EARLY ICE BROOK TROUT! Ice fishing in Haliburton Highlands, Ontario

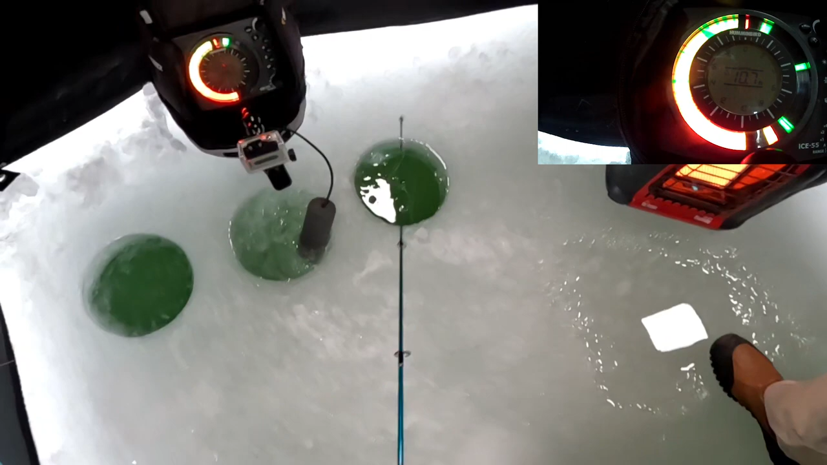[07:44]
There. Drop down to one. Just up there, back up.